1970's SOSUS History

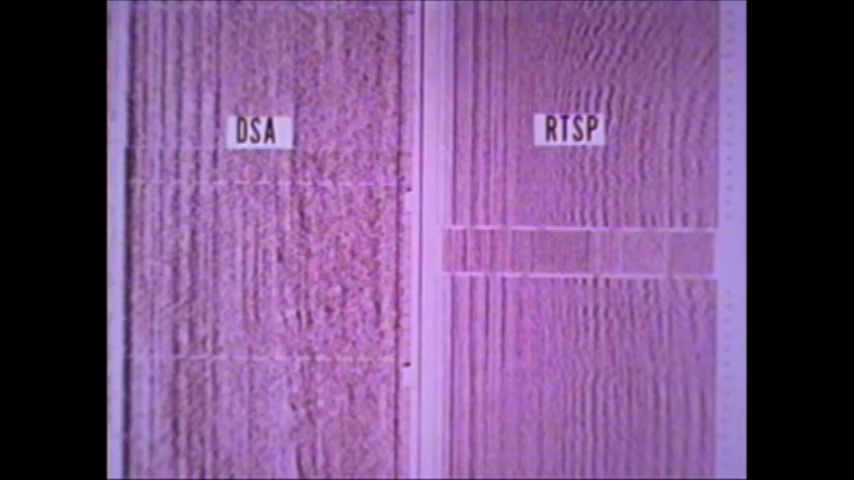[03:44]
The difference in appearance of the low frequency region of the broadband RTSP and DSA lofergram is caused by the absence of the whitening effects of the automatic gain control of the DSA equipment.
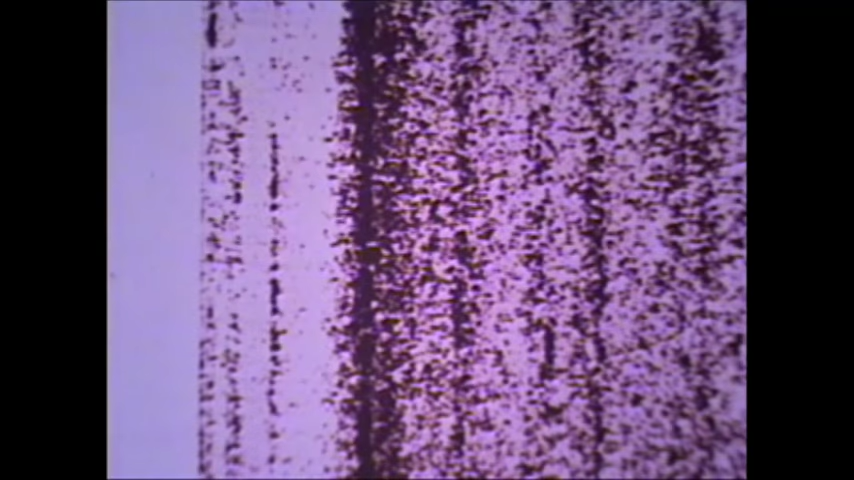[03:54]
The NSC process of the RTSP eliminates these effects.